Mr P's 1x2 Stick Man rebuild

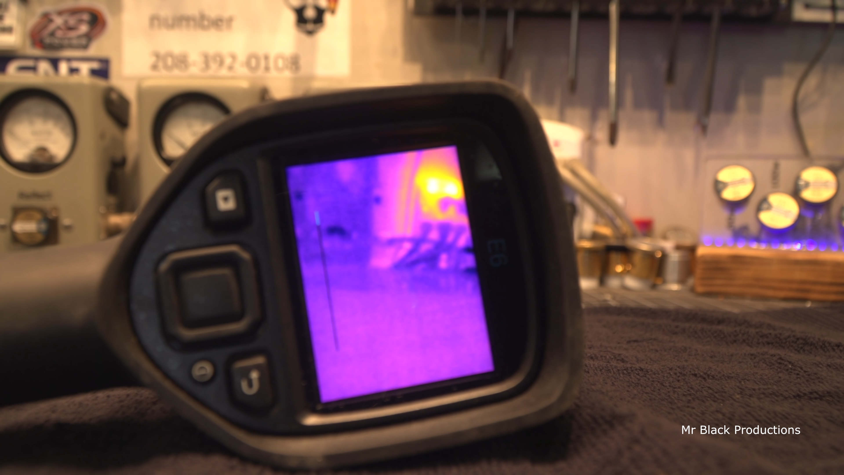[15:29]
Still waiting. When we upgraded the sensor in this FLIR to the E8 sensor, that's when it started doing this.
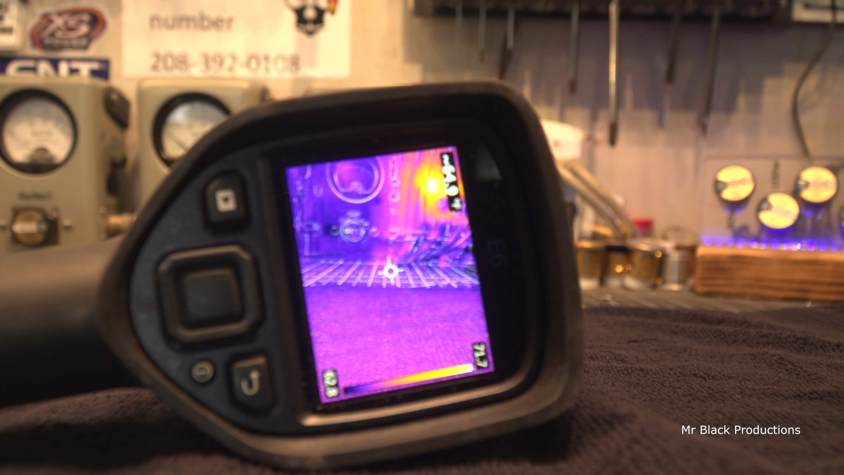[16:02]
Okay, now we're running.
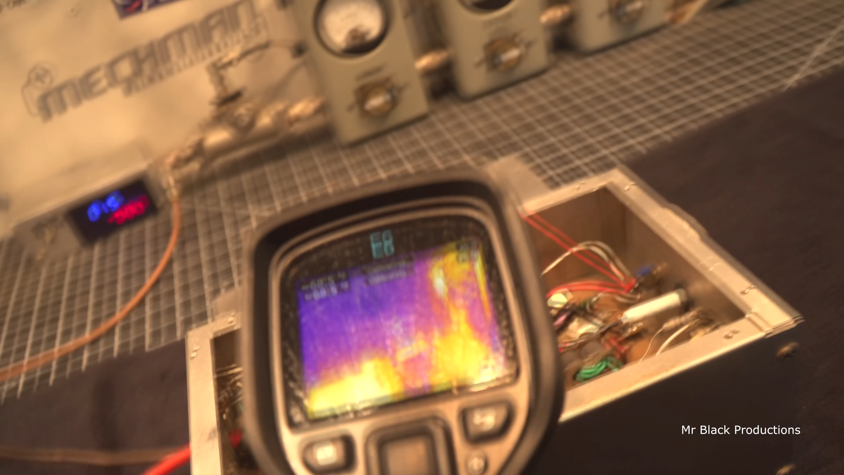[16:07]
Okay, so of course our attenuator is getting hot because it's being driven way too hard.